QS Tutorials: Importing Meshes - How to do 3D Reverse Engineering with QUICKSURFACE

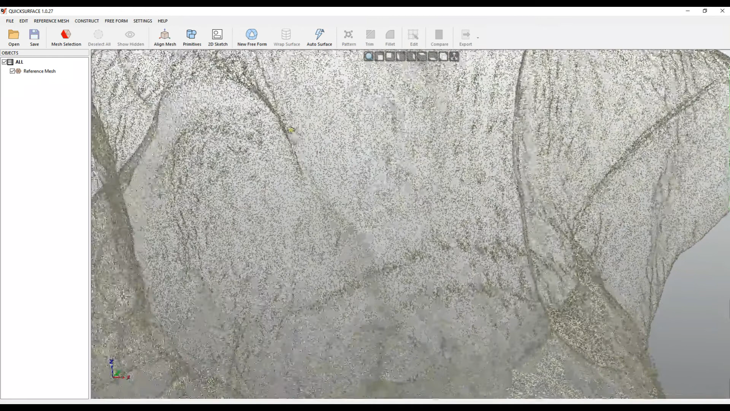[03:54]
and I can always switch back to my original. If I create a low-resolution mesh,
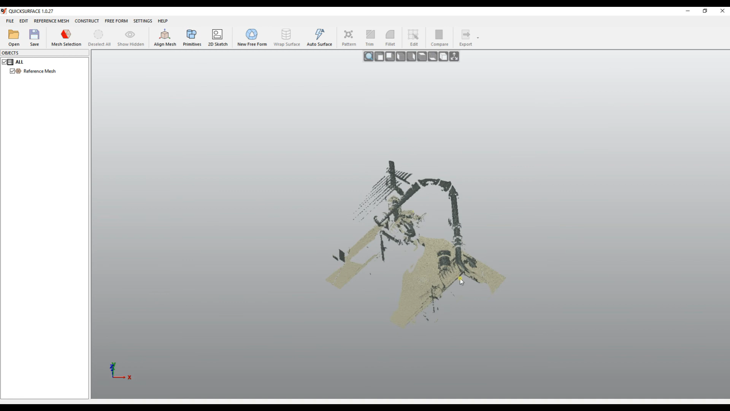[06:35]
So when you are ready, you just press down, and the data is imported in QuickSurface as a mesh data.
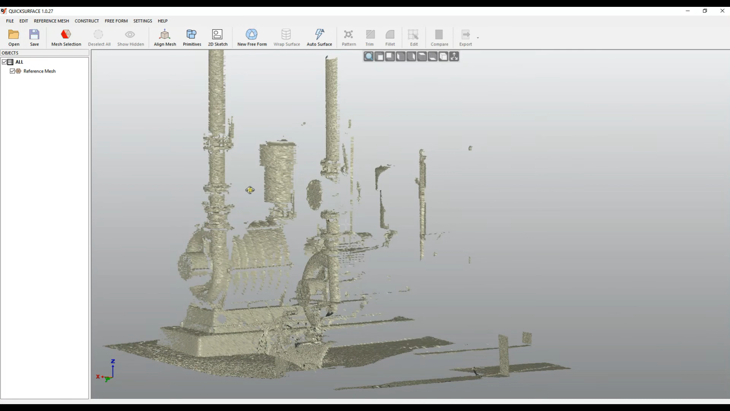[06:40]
And then this is treated as a normal mesh and can be used to be selected,
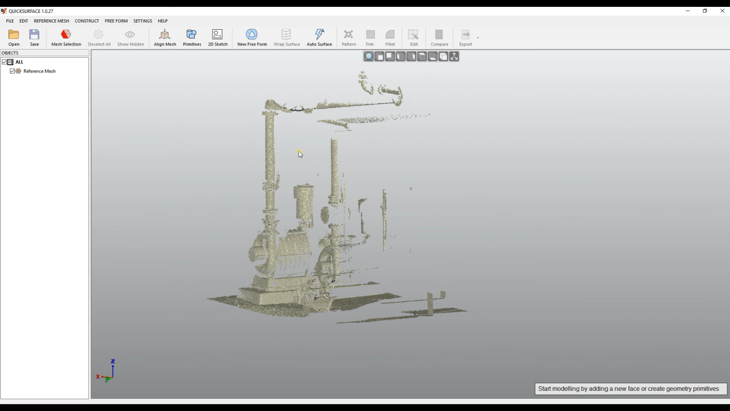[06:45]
create cylinders from them, etc.
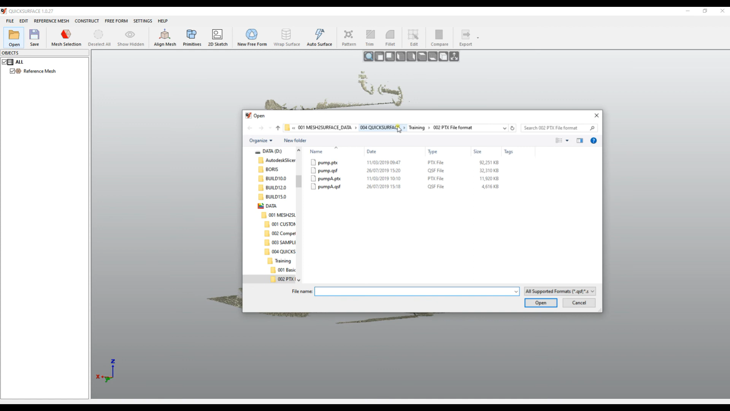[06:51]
PTX file format also may have different scans from different locations. So you can open, and I will just open another example.
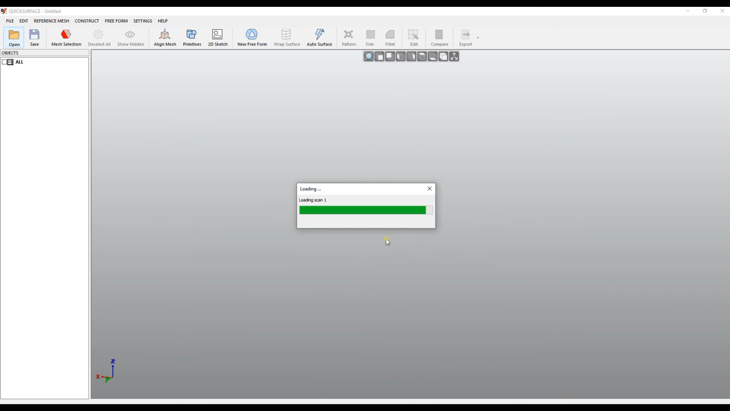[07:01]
And when I press loading, he starts loading the number of scans available in this file. And using the transformation which is in this dataset,
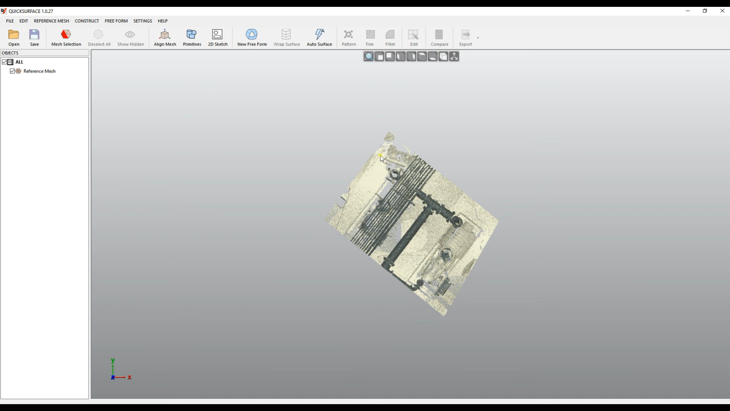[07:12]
it actually combines them and puts them into the common coordinate system so you can see the
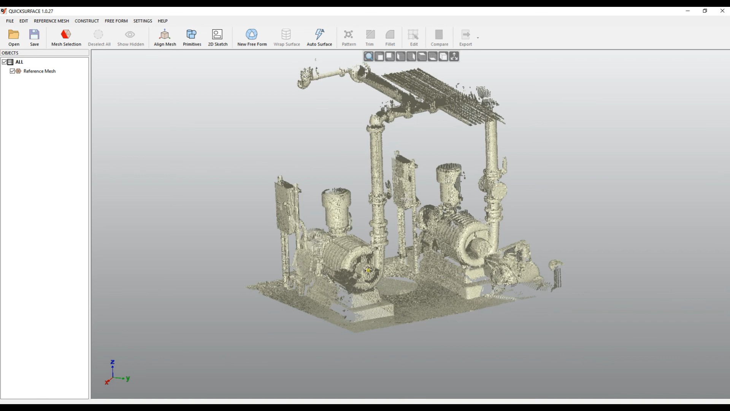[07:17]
full scan which has been scanned and put in QuickSurface. And in this case, you can save this as a project, I can save it as a pump project now, and later I can just start using it and do reverse engineering for me.